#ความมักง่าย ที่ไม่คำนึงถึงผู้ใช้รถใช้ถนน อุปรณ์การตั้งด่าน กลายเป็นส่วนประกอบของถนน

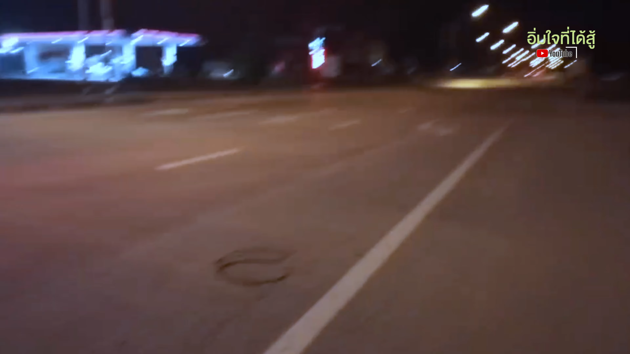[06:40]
ไปมาอันนี้ถนนล่งๆ ที่ลงมาจากจังหวัดปลาก มาจากเชียงใหม่เชียงลายจุดตัวดคือด่านลักษณะนี้ จะเห็นมาตลดทางเมื่อก่อนนี้พักเหนือของพักหกนี้ เสมือนว่าเป็น เขาเรียกว่